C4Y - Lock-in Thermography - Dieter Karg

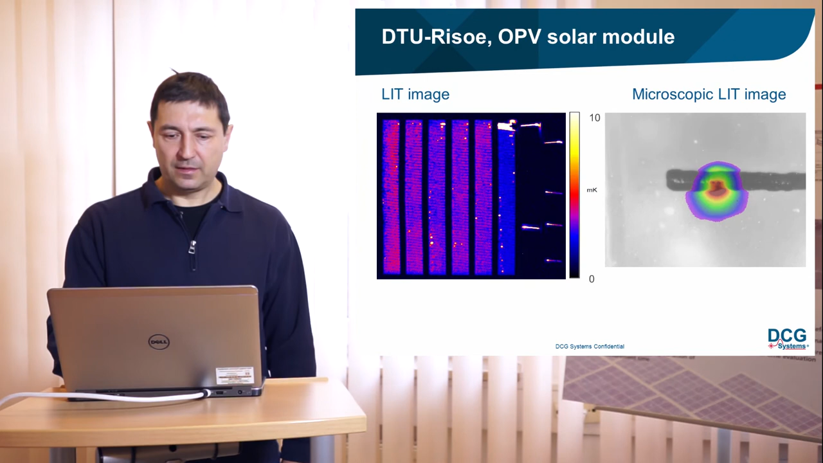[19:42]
And you see that you have a short circuit directly at one of these lines in the solar modules.
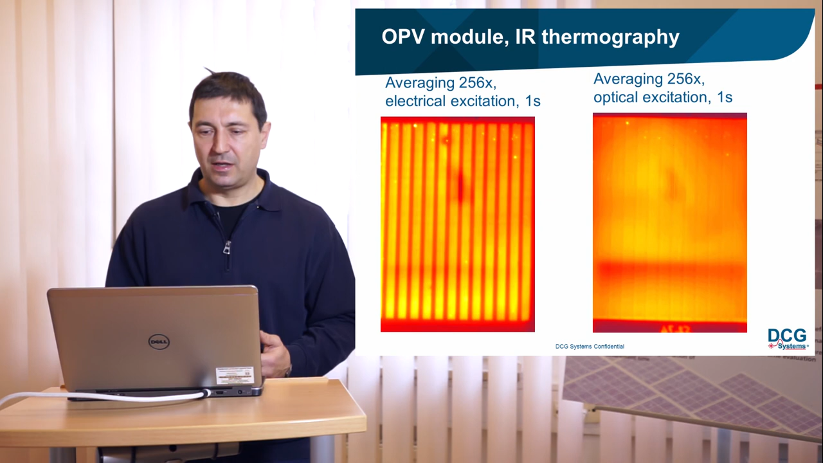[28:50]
improve the image quality of the infrared thermography images with optical excitation. Here in the next slide is in comparison between a simple averaging with electrical excitation and with log-in thermography also with electrical excitation. Both measurements are only one second.
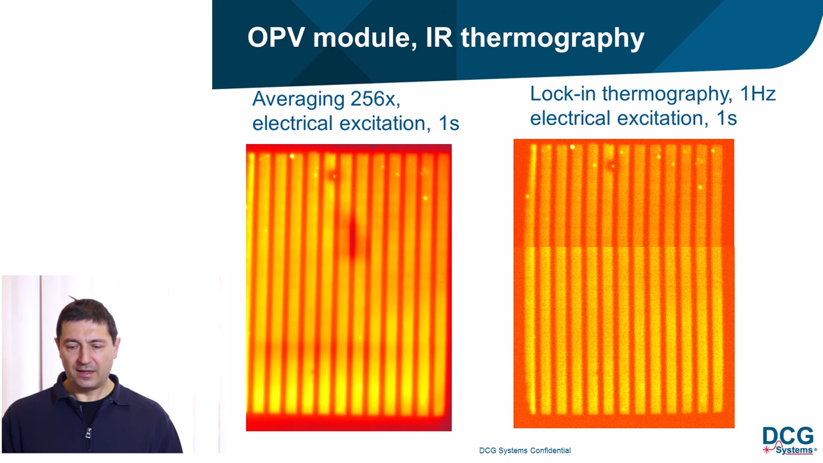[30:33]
And that is not possible if you make real log-in thermography. Here you really, you only can apply this voltage during the one second you also make the image.